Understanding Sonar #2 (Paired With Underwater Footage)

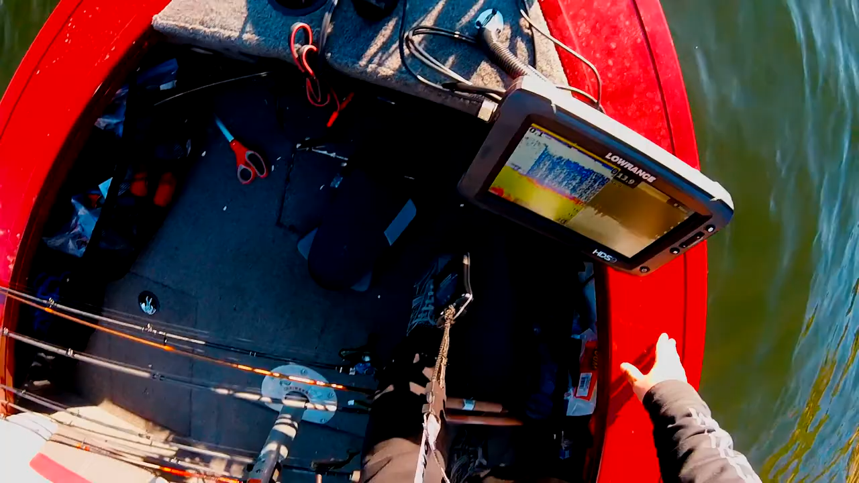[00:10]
so I want to show you the screen looks like we got a fish right here I'm going to throw a camera down right now see if I can locate that fish for you I'll